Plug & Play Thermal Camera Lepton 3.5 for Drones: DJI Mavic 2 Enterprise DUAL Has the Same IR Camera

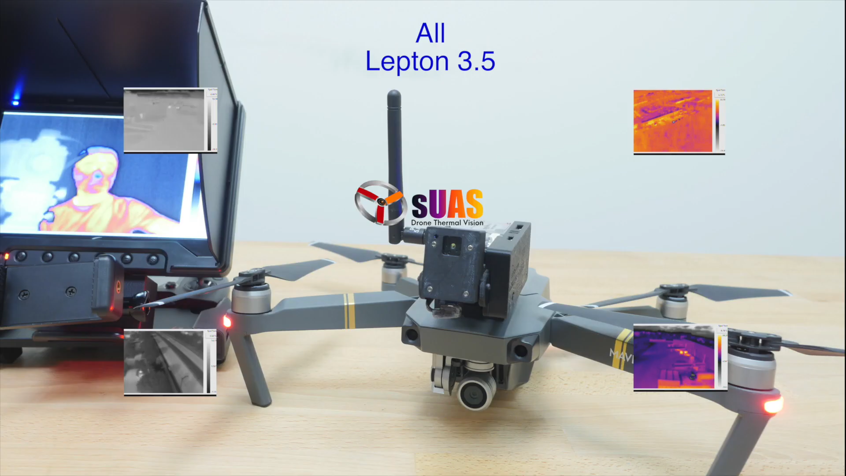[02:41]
Okay, here we have extra footage from a VYR Laptop mounted on a DJI Mavic 1 in four different scenes. You can see cars, buildings,
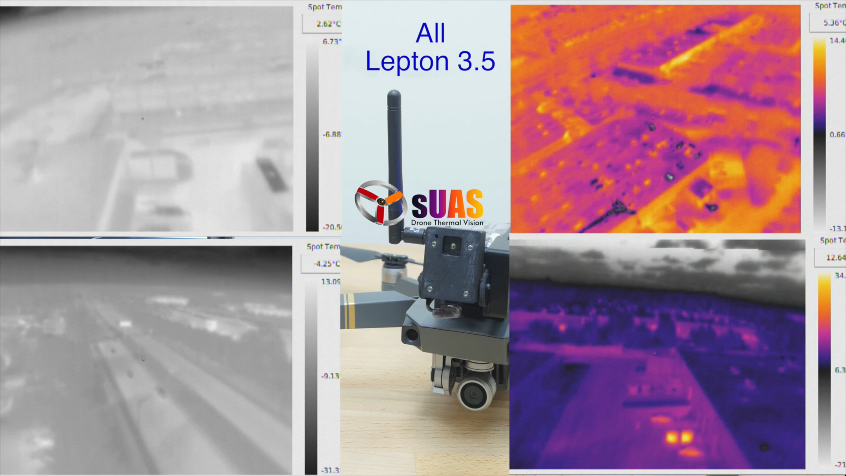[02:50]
objects, trees, people, skies. You can see a tiny little person walking on the bottom right corner and you can see it picks up quite a bit of details
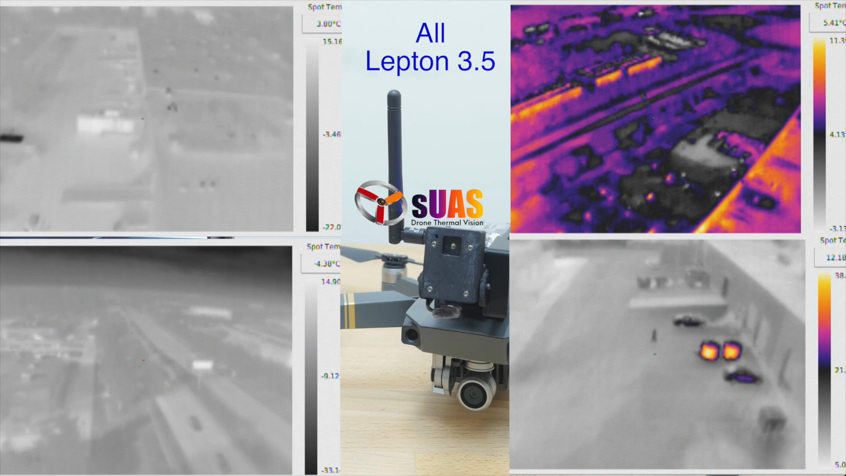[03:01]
in every scenes, but sometimes the contrast might be an issue like the ones on the left side.
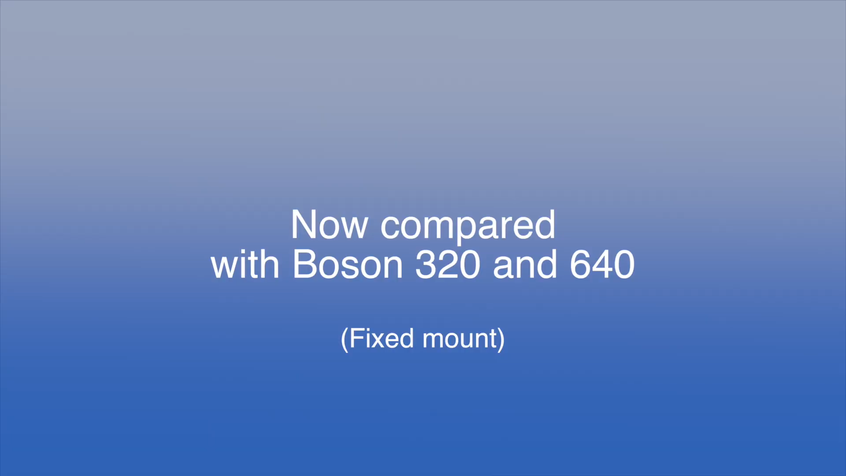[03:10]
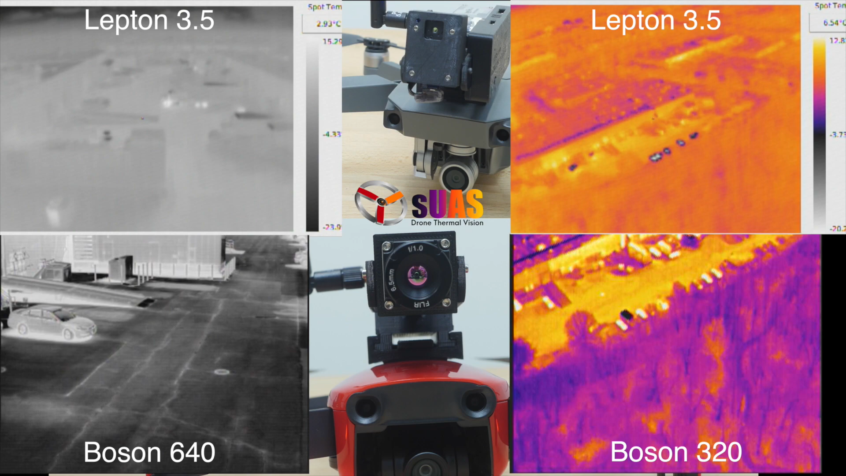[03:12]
And now we provide comparison with VYR Boson 220 and 640 in similar situations in scenes. You can see, of course, the Boson offers much more details and contrast, but sometimes you can see it a little bit comparable between a VYR Laptop and Boson, for example, two on the right side.
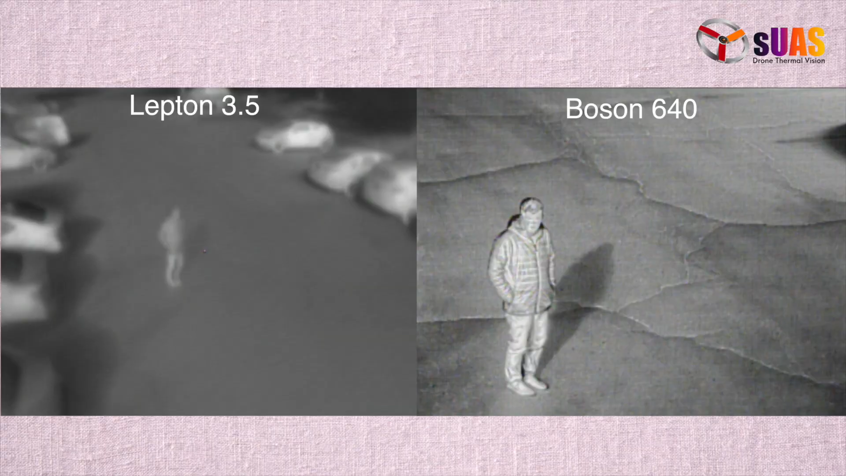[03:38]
Here is direct compression between a VYR Boson 640 and VYR Laptop.
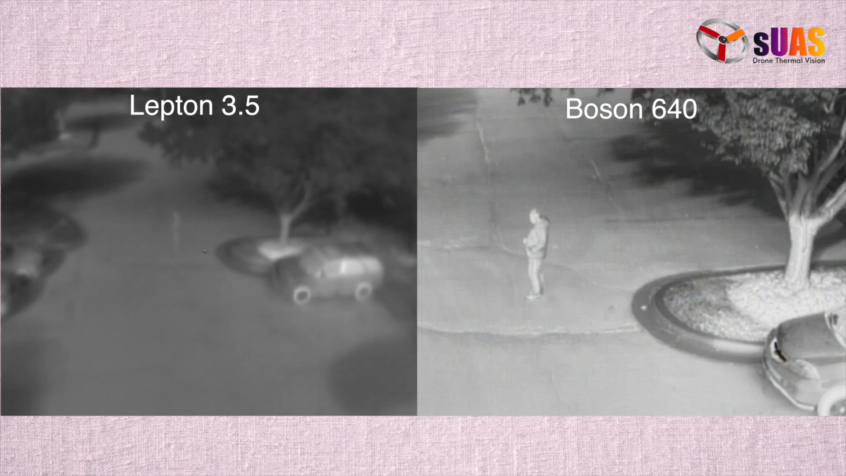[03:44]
Both were mounted on the same DJI Mavic 1. You can see the contrast of the contrast and the details as well, so you can see for yourself which one you would prefer.
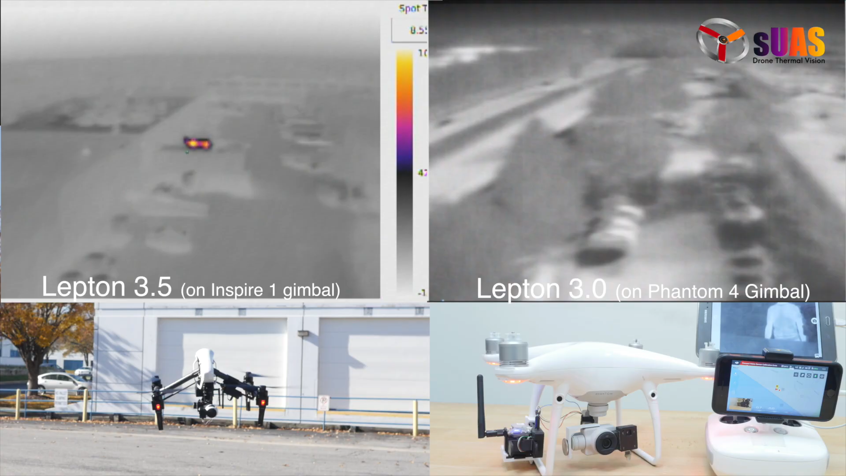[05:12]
So here we demoing the hacking of the DJI gimbals. We've attached the VWRI Laptop next to the gimbals of the Phantom 4 Pro and the Inspire one. So you can see the footage is much more stable and smoother. And on the Phantom one, you can attach VWRI Laptop next to the gimbal and balance it out with coins like US quarters or two euro coins. On the Inspire one, because of the size and weight of the drone, it allows us to attach the second thermal system,
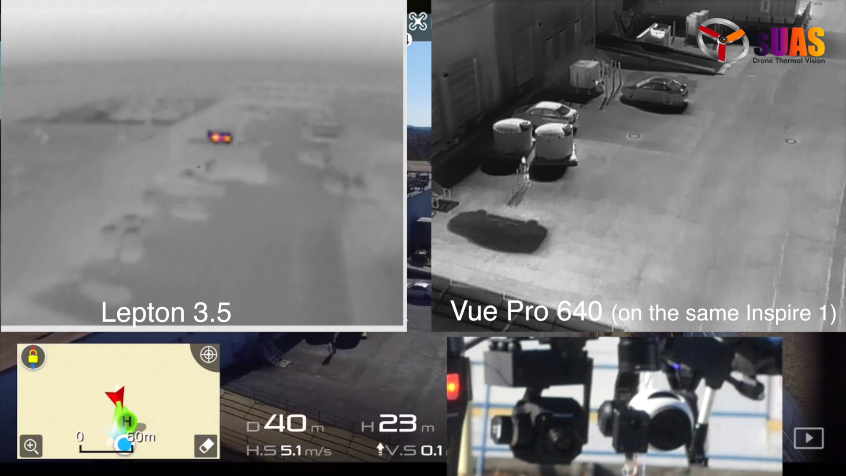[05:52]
And here you can see a direct comparison of the footage from those two systems. You can see very interesting comparison here.
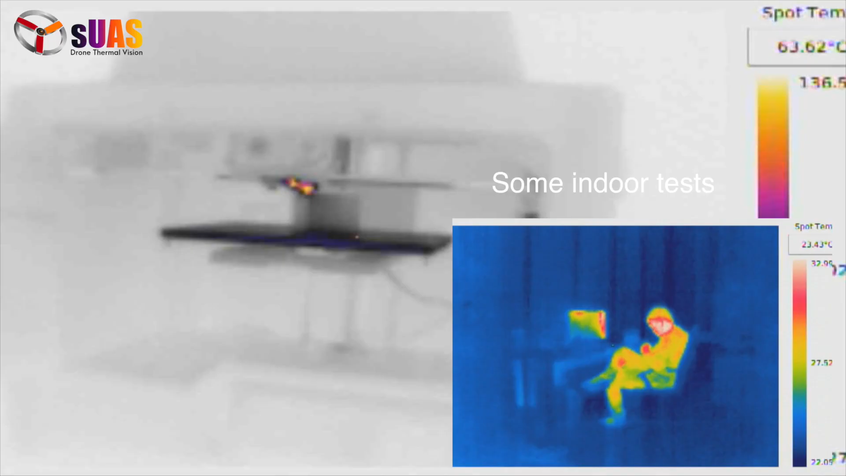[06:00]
And here's some of the indoor footage using the VWRI Laptop.
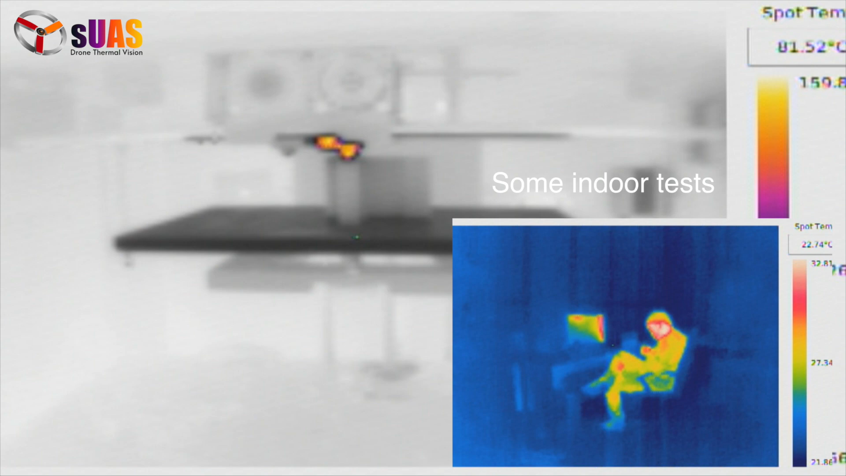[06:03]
You can see a 3D printer printing and a person walking next to his desk.
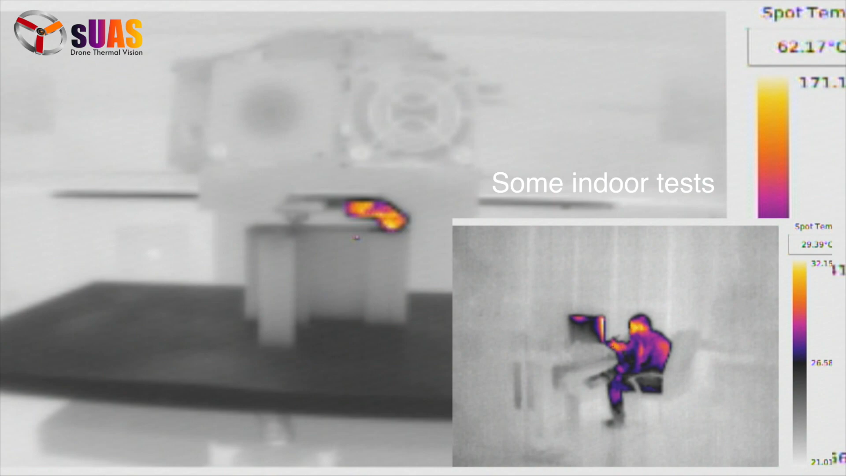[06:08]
You can see the temperature readings as well. So, okay.
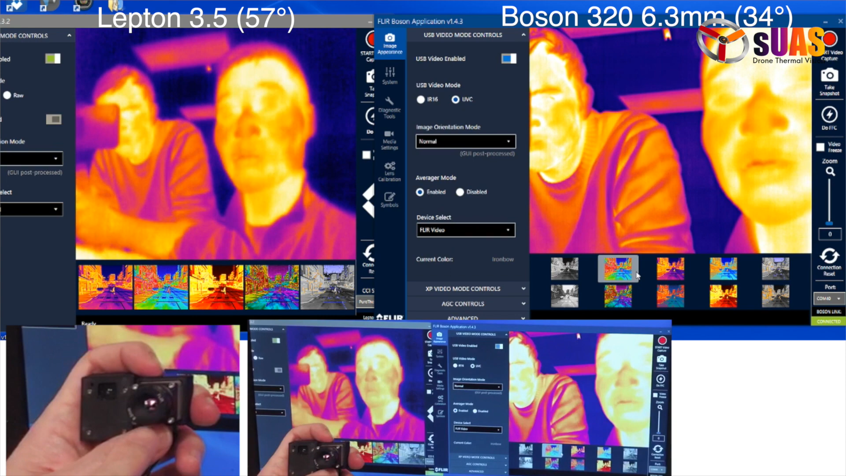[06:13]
So here we have a Boson 220, 6.3 millimeter, Laptop 3.5. Boson F, Laptop F.
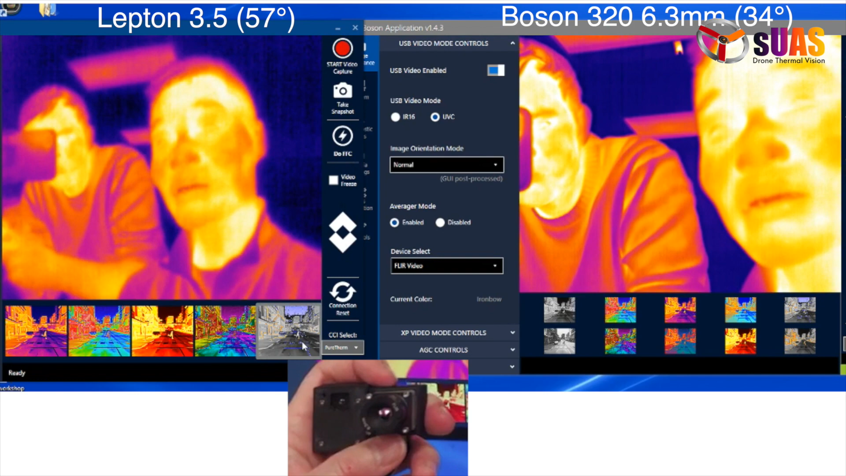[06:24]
Okay. White hot, both.
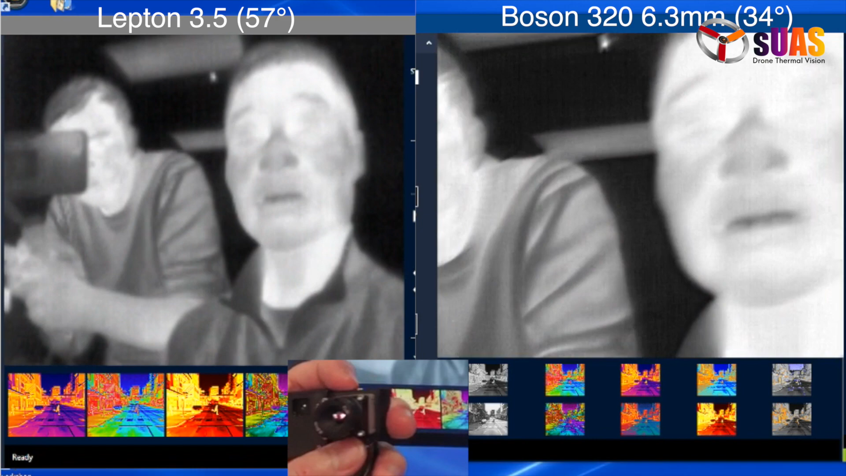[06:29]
Of course, the Laptop is lower, 9 Hertz. The Boson is 60 Hertz. Camera video is smoother.